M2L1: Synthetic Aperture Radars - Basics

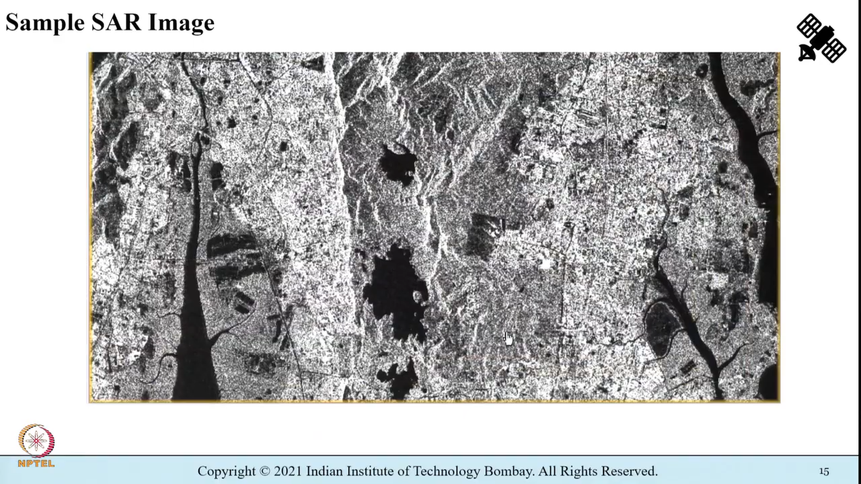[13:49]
And let us zoom out a bit further, we see the Mumbai metropolitan, parts of Maharashtra, and what you see here is a sample of synthetic aperture radar image from LO's pulsar that is captured in the L band.
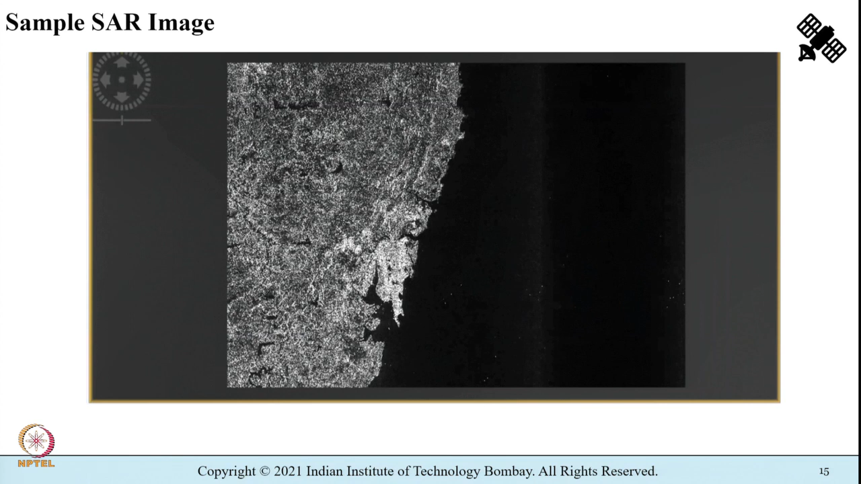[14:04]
Okay, so now we know how a synthetic aperture radar or SAR imagery is going to look like. Remember, we have still not introduced the technical terminology.